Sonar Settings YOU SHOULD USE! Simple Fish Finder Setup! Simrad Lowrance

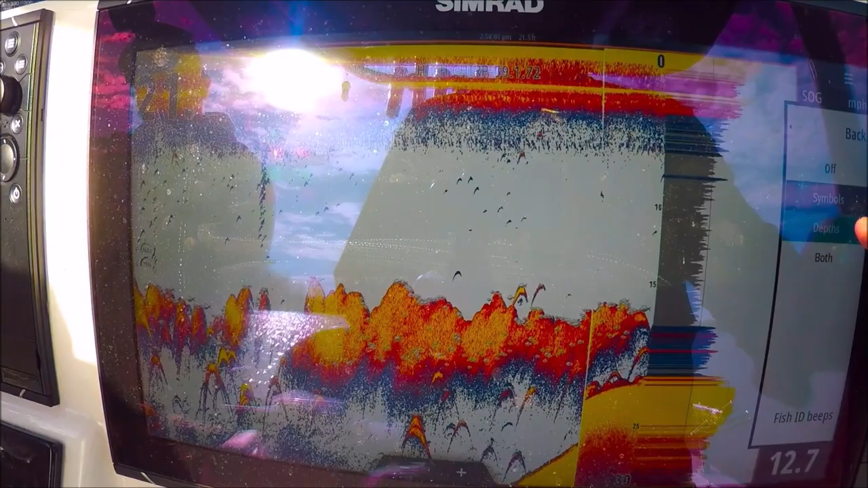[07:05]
This puts a depth number at each mark.
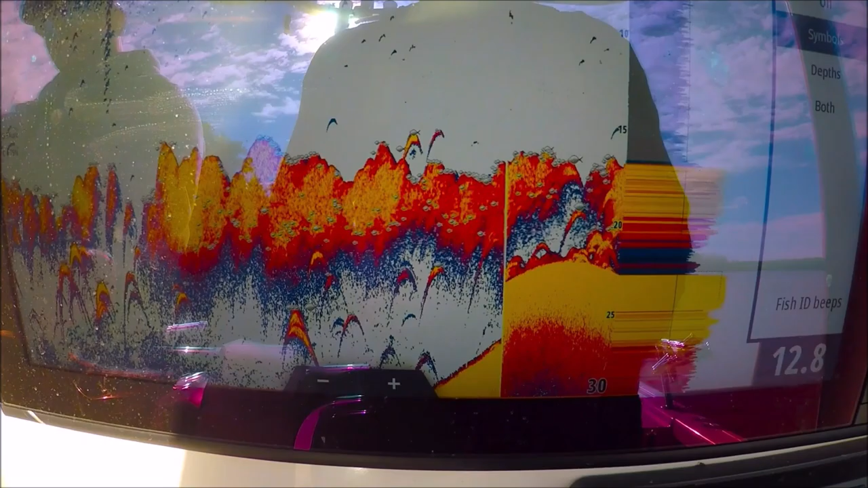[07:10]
The symbols show the little fish here.
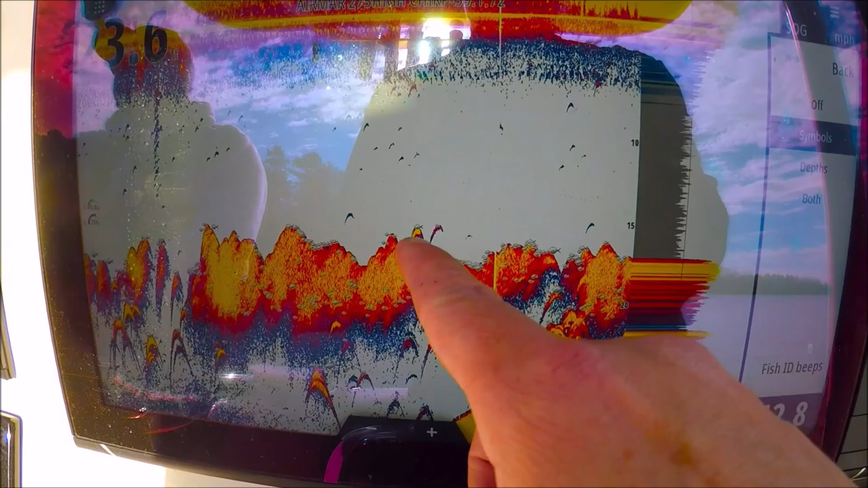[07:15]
Symbols, but you don't need that really. Depths.
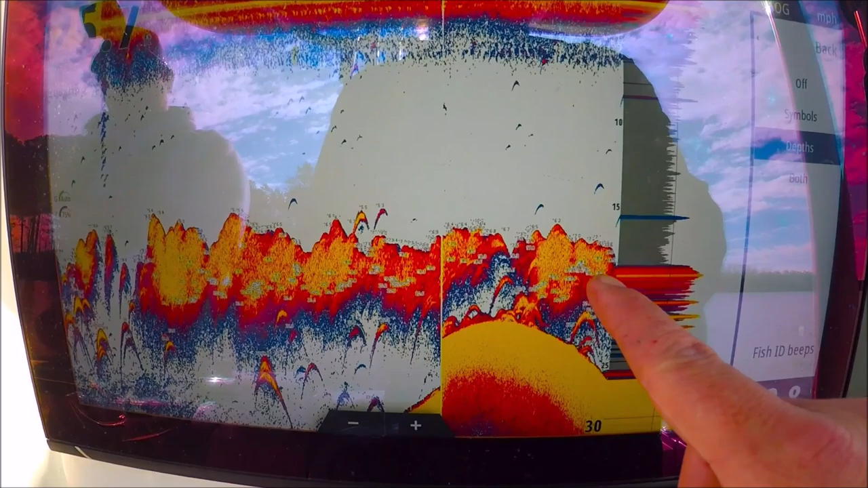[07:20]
You can see each return will have a number for the depth.
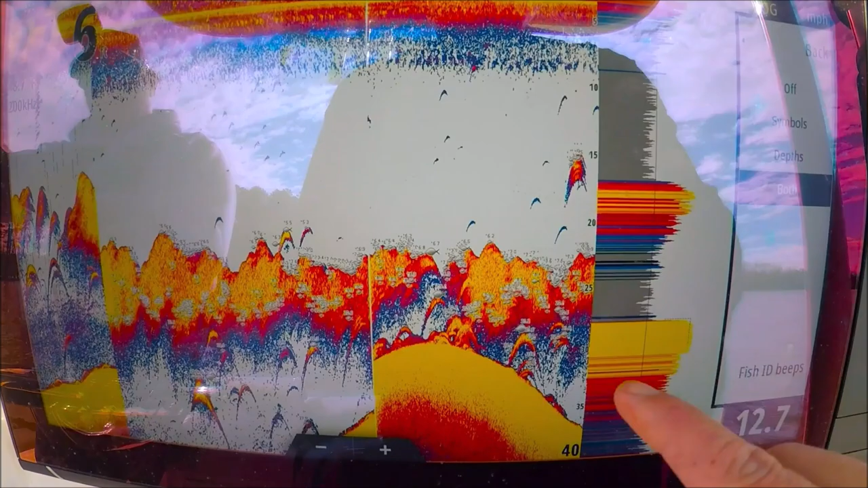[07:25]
Both is the fish symbols and the numbers. Let's turn that back off. Fish ID beeps.
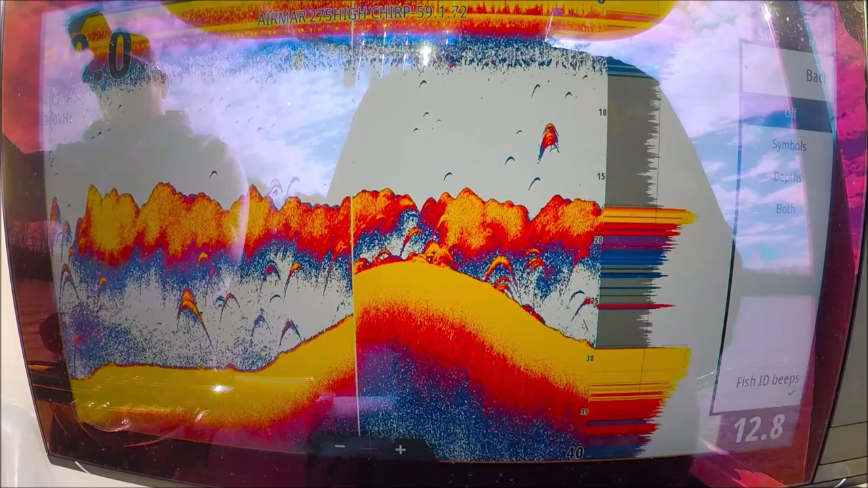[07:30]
There's our alarms. On a day like today, it'll be going off all day long. But this is actually a really good feature, especially when we're in open water and we're looking for single marks.
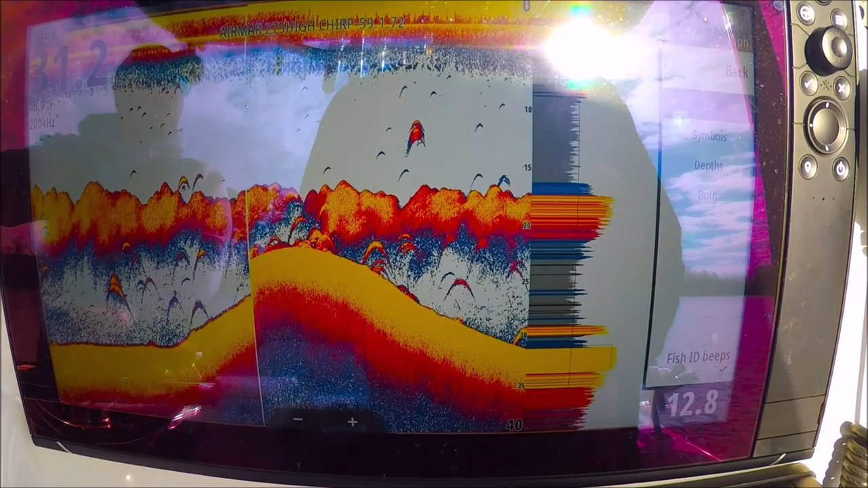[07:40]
With a lot of bait like this, it would just go off all day, so I would turn that off.
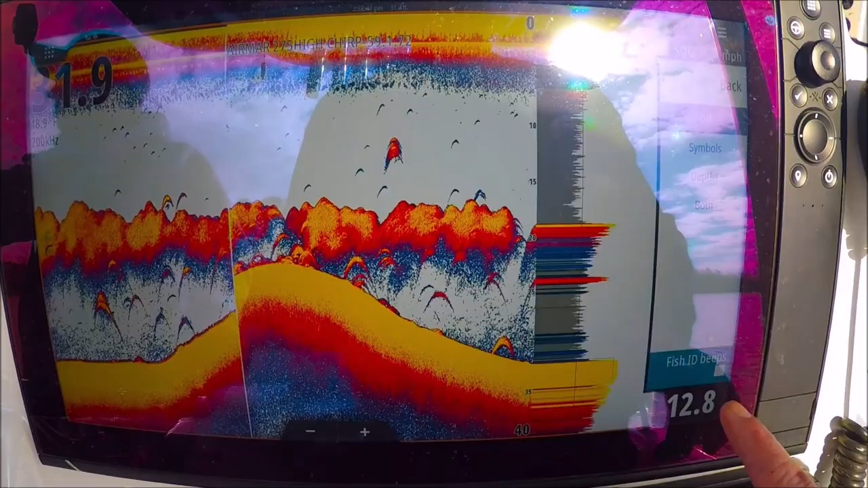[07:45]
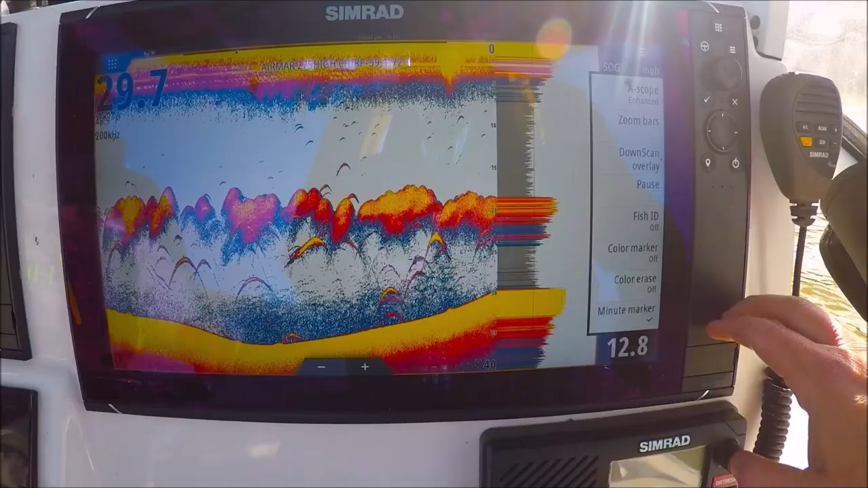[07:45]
All right, color marker. I'll select that.
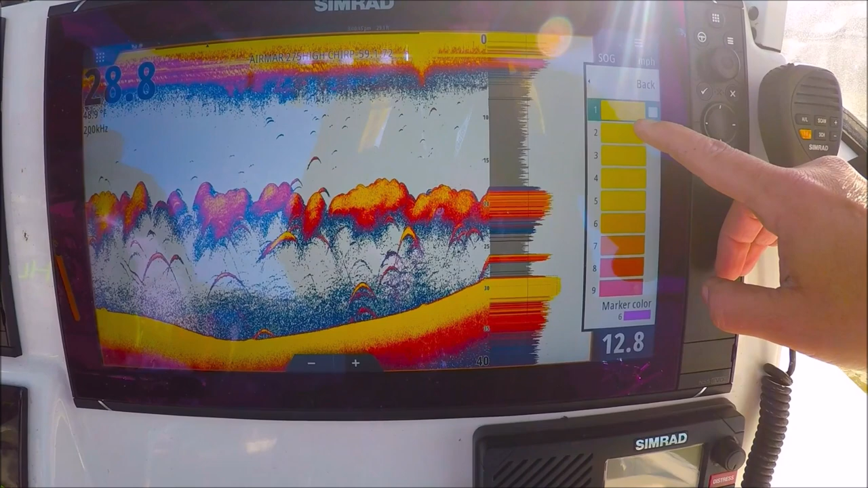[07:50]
And what this lets us do is take any color in the palette and exchange it with another color.
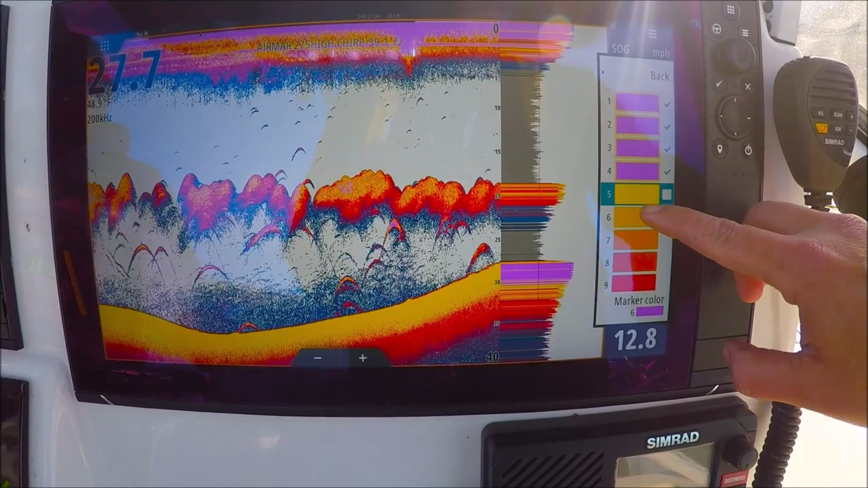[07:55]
So, let's say we want all the yellows and the strong returns to be purple.
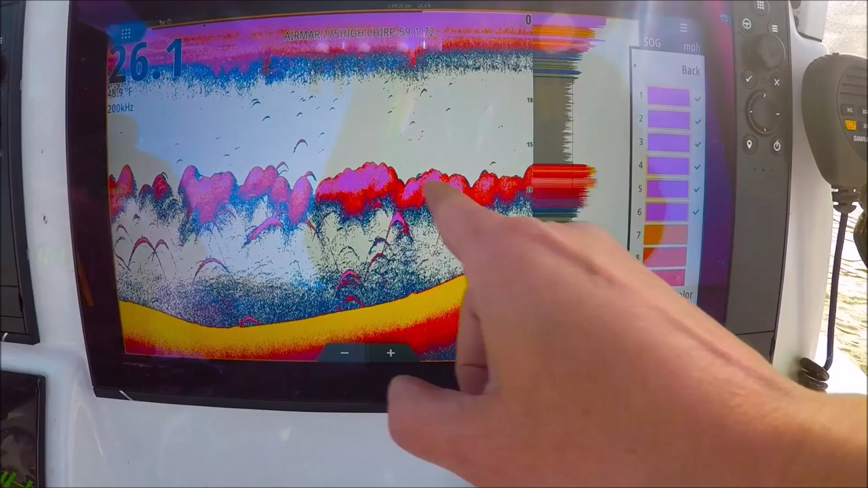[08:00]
There they are. They're all purple. Here's a selection of your colors here. Red. All my strong returns look red. Blue.
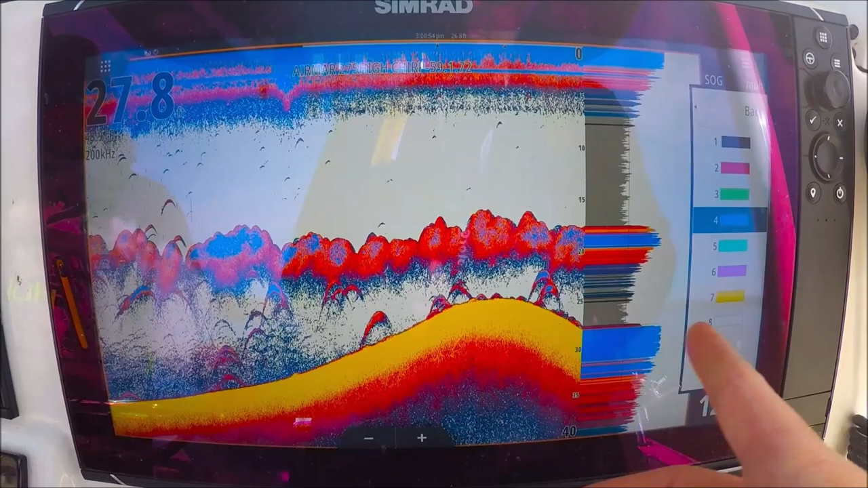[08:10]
You can customize your palette further with this feature. Let me go ahead and put those back. Color erase. It lets us remove any color from the palette. So, we can remove the yellows if we want. This is really nice if you're marking a thermocline. Actually, in this situation, you can see the heavier water in blue down here. We can remove that if we wanted to. Come down here and find our blues. Let's remove it out of there.
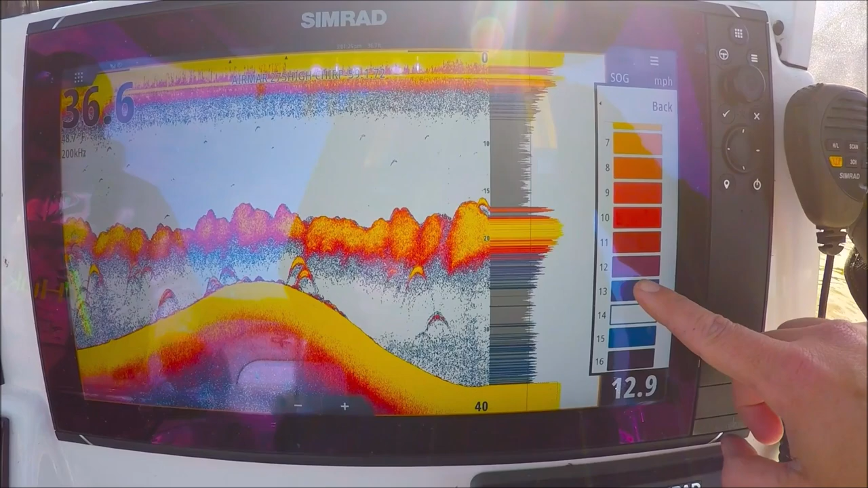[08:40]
You can see it going away.
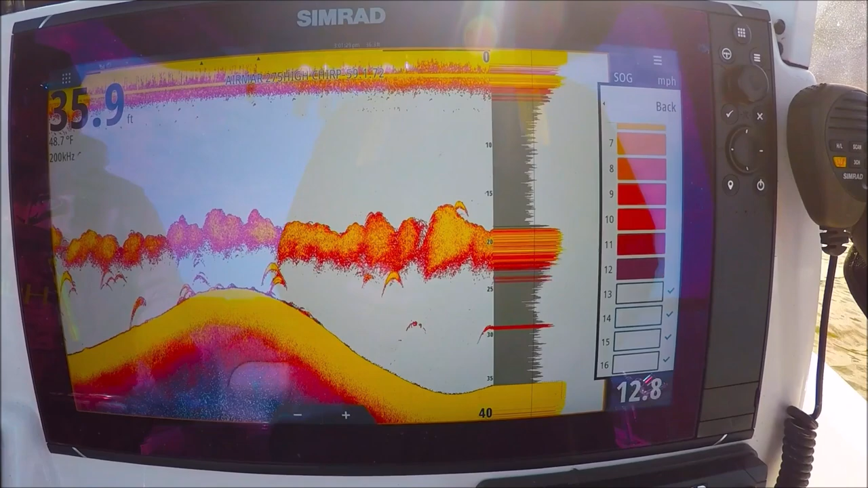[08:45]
On screen: depth 35.9 ft, water 48.7°F, speed 12.8 mph
See that? You can clean it up a little better if you'd like. Let's put those back.
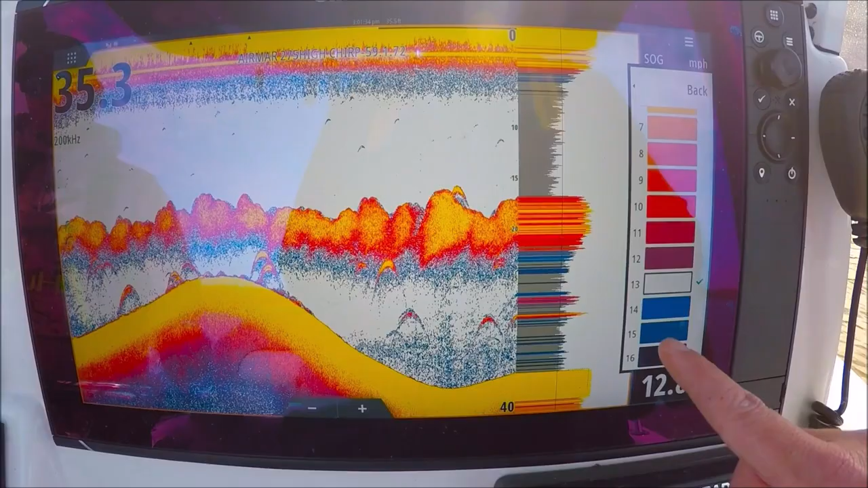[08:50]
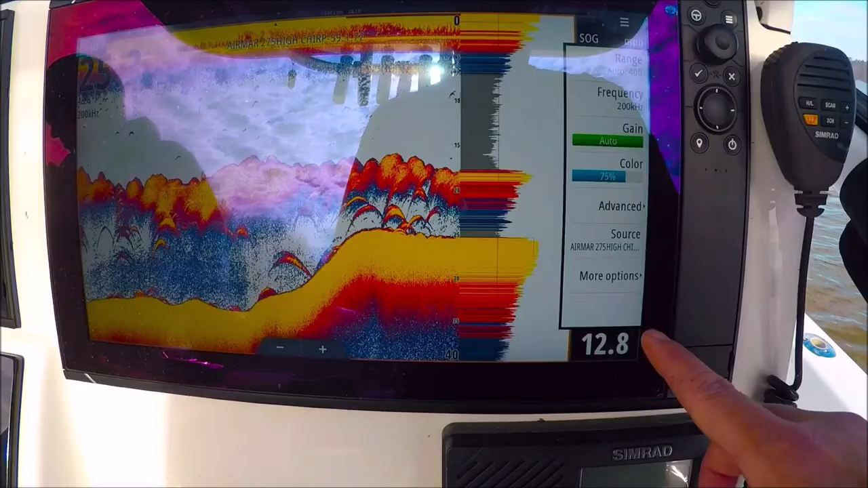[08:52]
Alright, here are our more options. Here's our palette. This is a palette I like. One. It's a great palette.
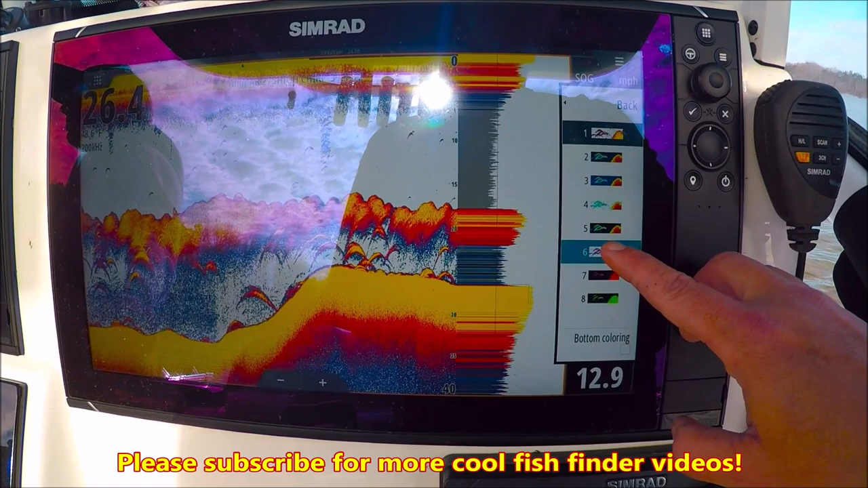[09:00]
Six is also another favorite of mine. If you like the dark backgrounds.